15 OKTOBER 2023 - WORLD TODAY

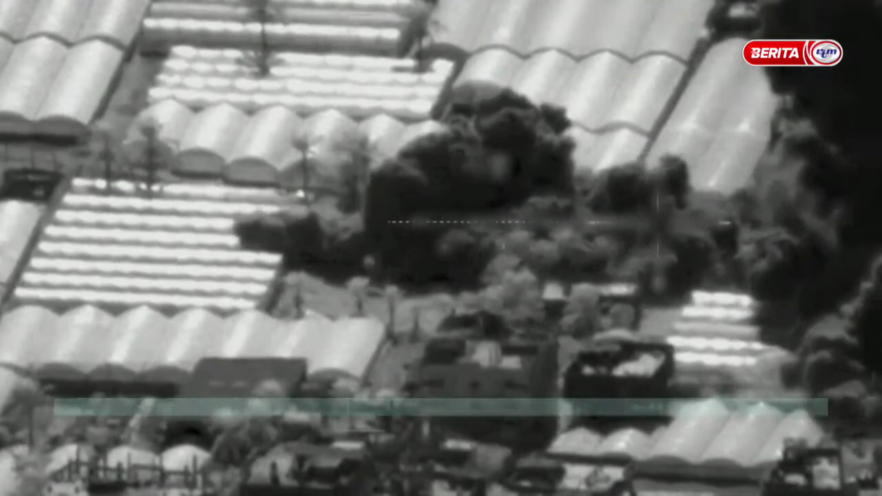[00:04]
Israel continues to bombard Gaza with fresh airstrikes.
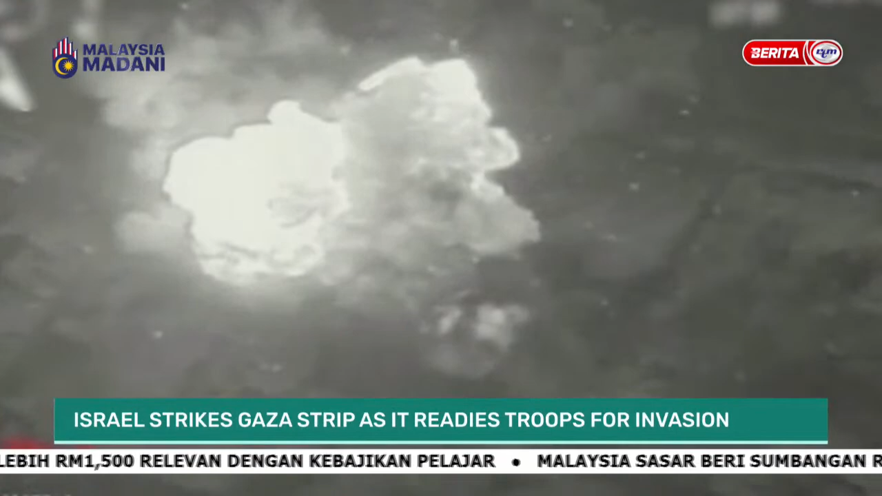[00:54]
There's no let-up as night fell, the explosions lighting up the darkness all around. Localized raids have also taken place as Israeli troops encircle the Gaza Strip. In Gaza, health officials said more than 2,200 people had been killed. According to the United Nations, more than 1,300 buildings in Gaza have been destroyed, while local hospitals and the exhausted staff have become overwhelmed with growing numbers of dead and injured.